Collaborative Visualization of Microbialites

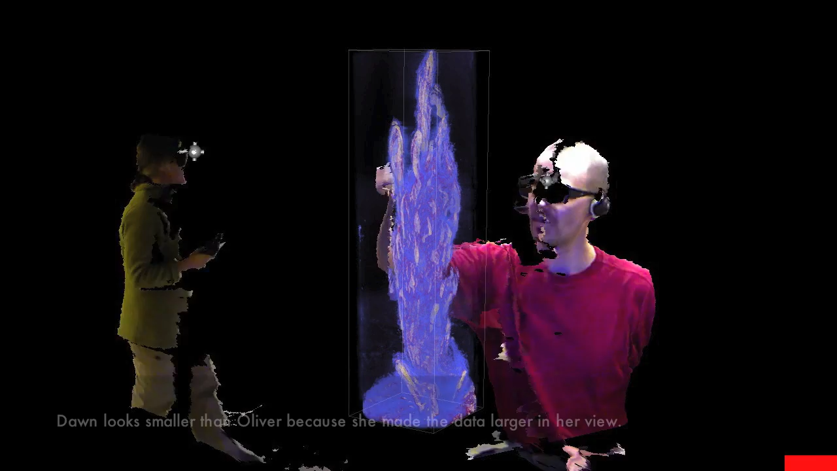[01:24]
little blobby is like this one here is that an artifact in the sampling was just some other structure grew in from the side and was cut off
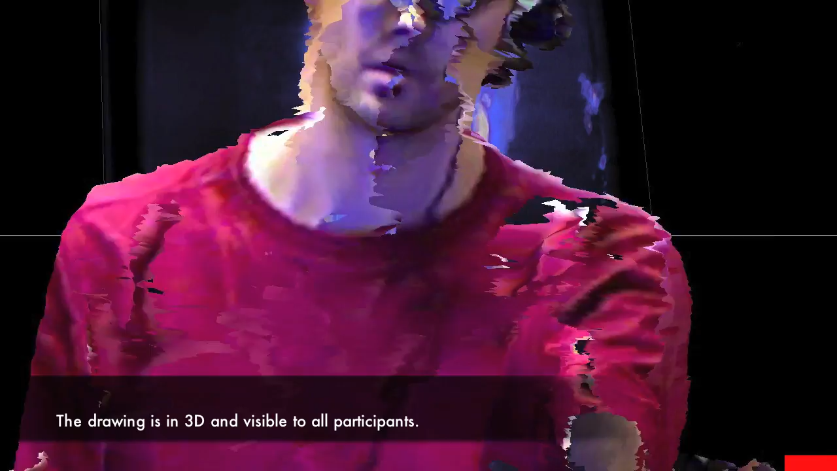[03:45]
there's another one right here hmm